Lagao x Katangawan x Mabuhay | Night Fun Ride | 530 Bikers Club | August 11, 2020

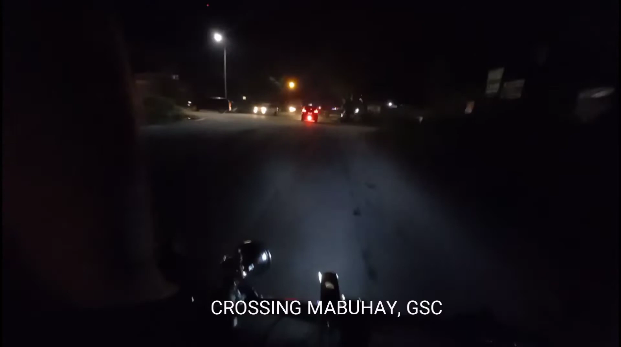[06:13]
On the way. Woo. Come on, come on.
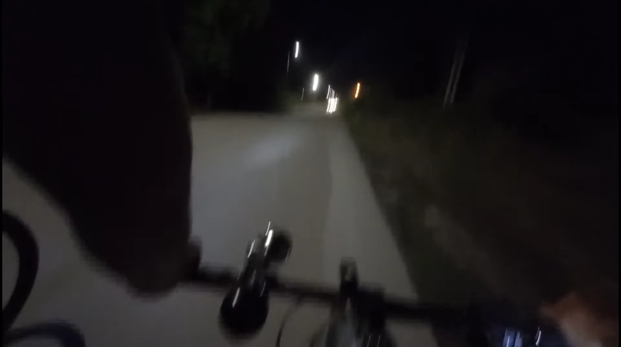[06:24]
Listen Park, Listen Park. Guys, malapit na po kami. Sina Mama Alma. May ilaw, kulay orange. May multi-cup. Ganda ang ruta to kasi may mga street lights. Kasi delikado mag-ride. Maraming dumadaan din mga sasakyan. Kailangan mag-ride. Okay guys, dito na po.
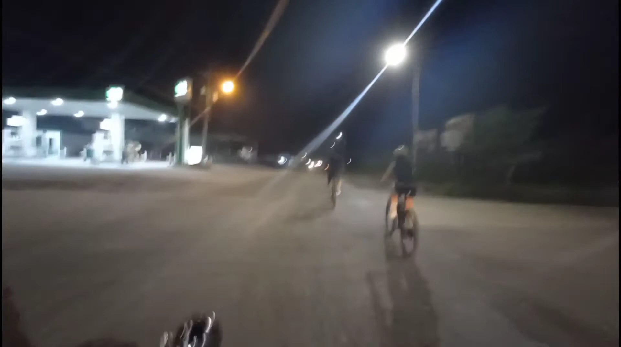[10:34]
Dito na, sa dito. The road is very powdery. The road is very powdery.